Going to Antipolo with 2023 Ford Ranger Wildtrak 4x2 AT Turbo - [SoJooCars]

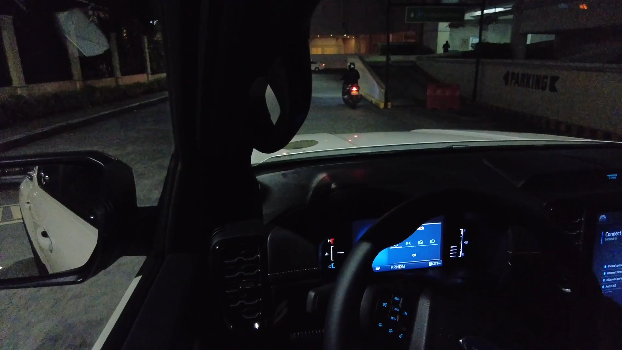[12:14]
Then. Park. Light. The. Headlight. That's. Auto. And. The. Fog. Lamp. On. Fog. Lamp. Off. Fog. Lamp. On. Here.